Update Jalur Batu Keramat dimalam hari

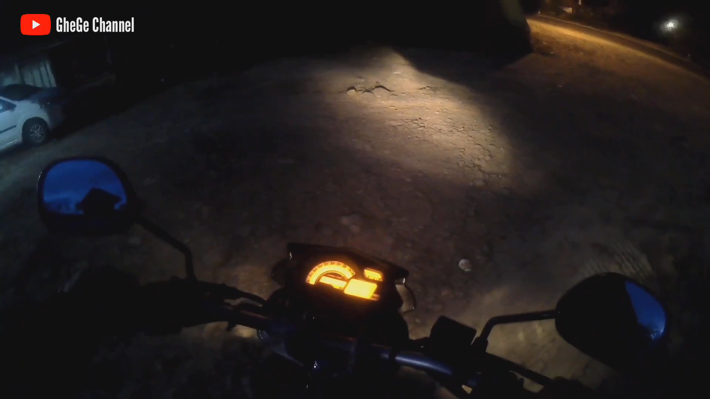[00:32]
Kita bergigi. Saat ini kita akan menuju arah pulang Talang Padang ya.
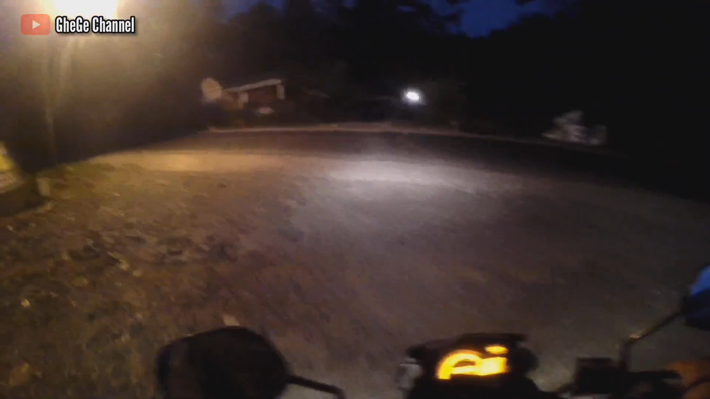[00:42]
Ini kita berada di jalur Batu Selamat.
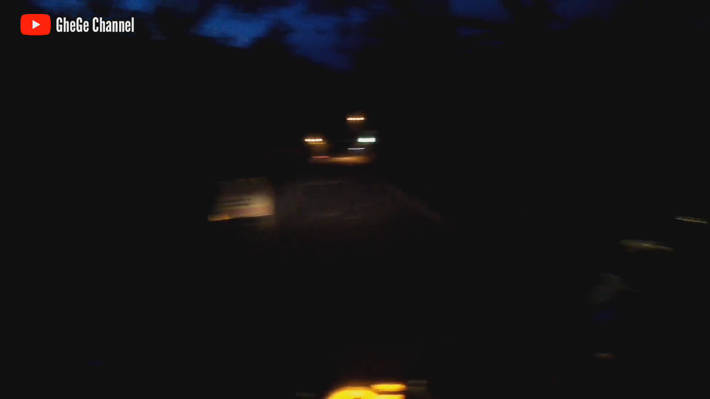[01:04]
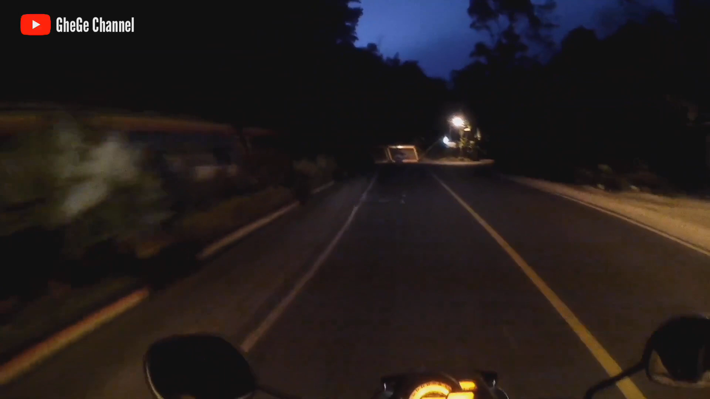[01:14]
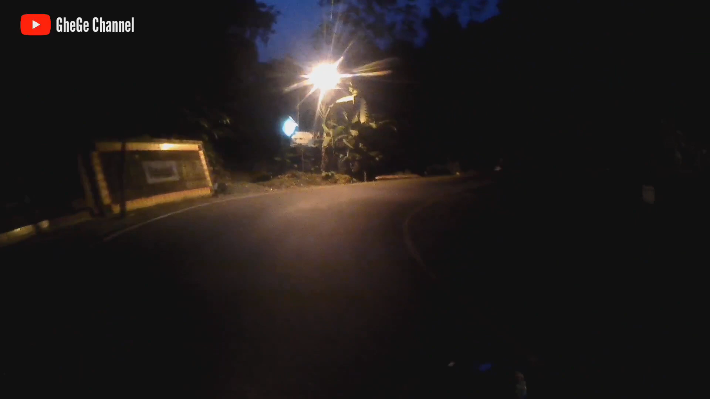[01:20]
Ya, Batu Keramat ini terkenal dengan tikungannya yang lumayan tajam-tajam ya. Dan menanjak.